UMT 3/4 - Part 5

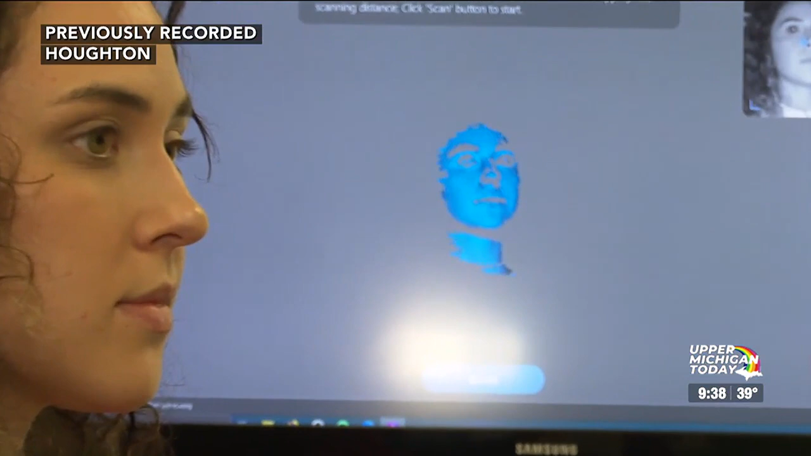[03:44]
And the way that structure deforms, as you can see in the back screen, is getting picked up, and it can actually tell you a little bit about the shape of Tia's face.
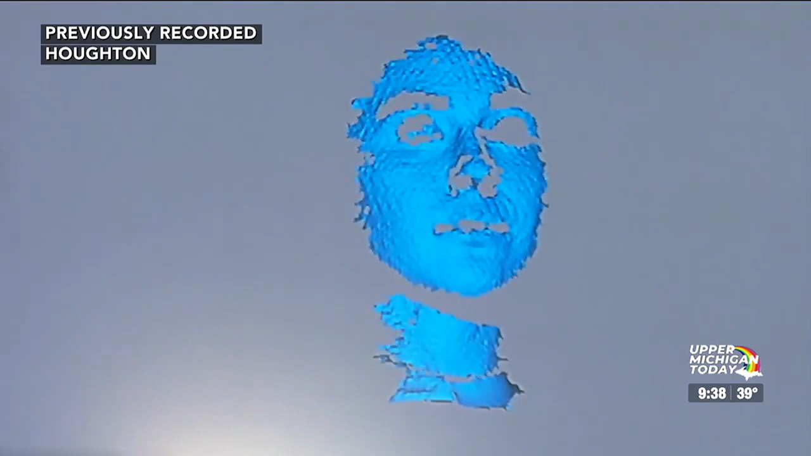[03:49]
And so what we're going to do is we're actually going to start scanning right now, and Mitch is going to steer around.
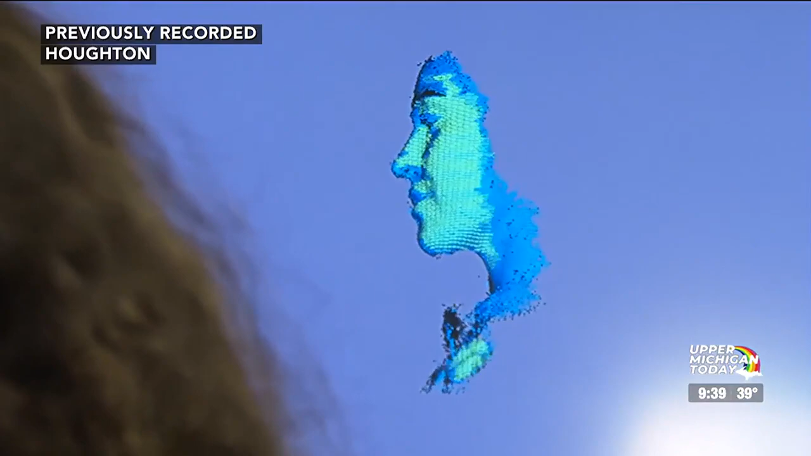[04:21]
Tia, come around the other way now.
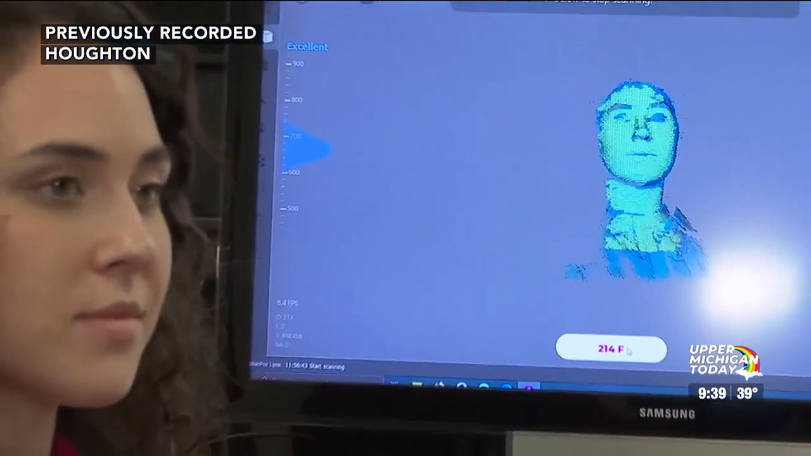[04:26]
And Mitch is actually going to go up, change the angles just a little bit, just to make sure that we're getting measurements in all parts.
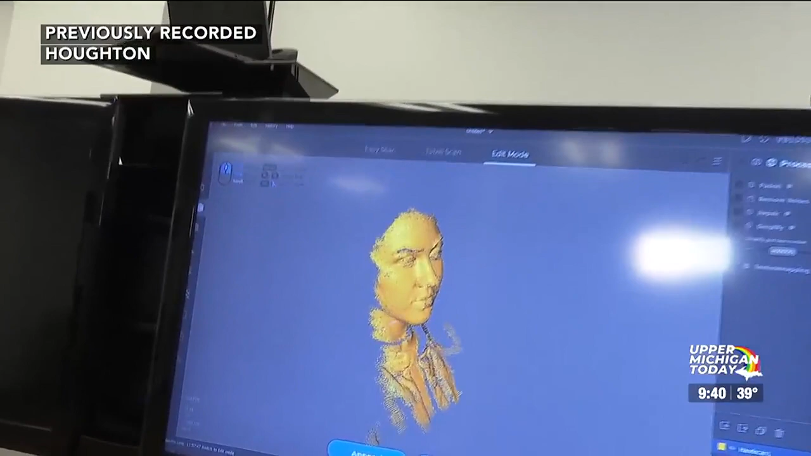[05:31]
Is it telling you that I have a big head? No. Look how pretty you look! I want that printed.